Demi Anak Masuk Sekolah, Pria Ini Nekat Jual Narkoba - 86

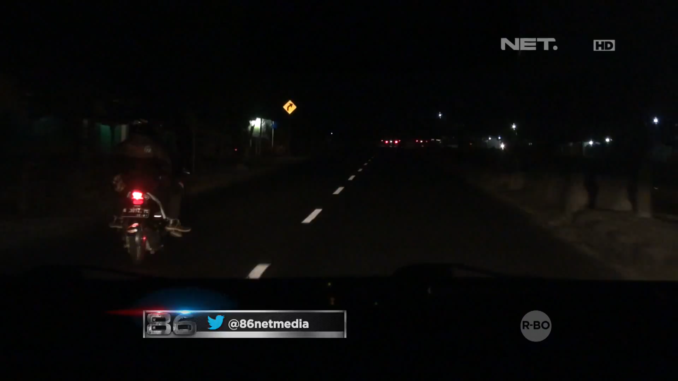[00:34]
Kemudian setelah mendapatkan informasi dari masyarakat, saya memerintahkan Kanit 2 untuk menindaklanjuti tentang informasi yang dilaporkan oleh masyarakat tersebut. Setelah pertigaan?
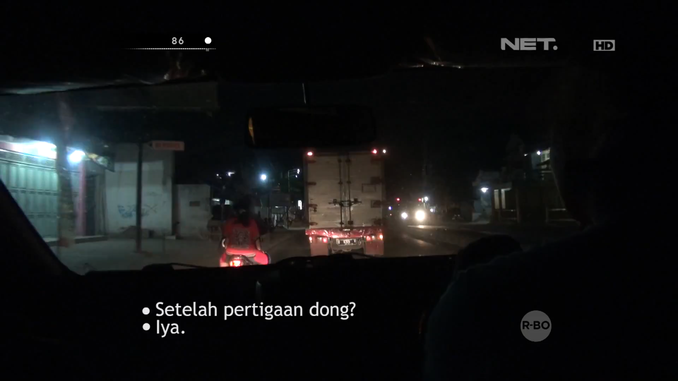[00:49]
Ya. Durung maksudnya makasih makin gue mau nelfon lagi mogok, ya gue tongoni aja motornya. Warna merah apa ya pokoknya mah? Sebelah kiri. Itu ada ke depan.
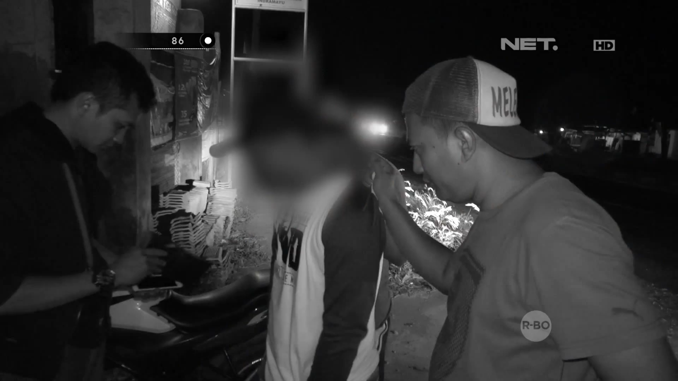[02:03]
Ditemukan 3 paket sabu-sabu yang disimpan di saku celana.